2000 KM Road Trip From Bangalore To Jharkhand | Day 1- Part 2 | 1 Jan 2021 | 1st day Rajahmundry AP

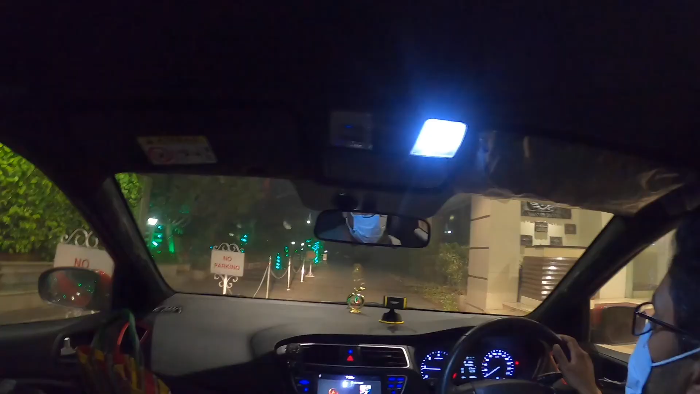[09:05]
होटल हम पहुंच चुक है होटल रूम रभी जा रहे है इसको फार्प कर देंगे
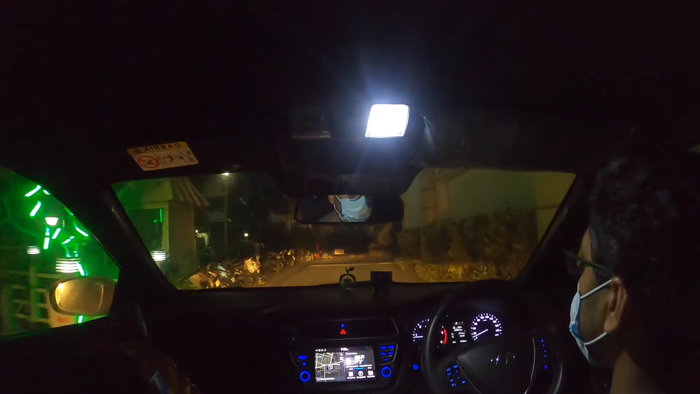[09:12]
है और यह होटल सेल्टाउन है इसी पर हमने बुक किया है